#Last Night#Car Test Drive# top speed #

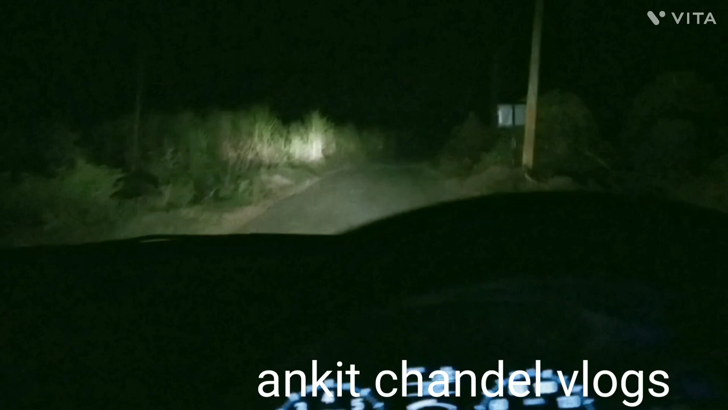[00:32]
तो काफी मज� सब्सक्राइब रहता है इसलिए हम कार नहीं बगा सकते तो रात में हम इसले आए हैं कुछ ही दूर रह गया है आई वे जाए जब देखेंगे कि हम आज कि दिन तेज कार चलाएंगे वीडियो भी बनाएंगे उसके साथ में ही और हमर सामने से एक साइड ट्रक आ रहा है का एक दम मिटला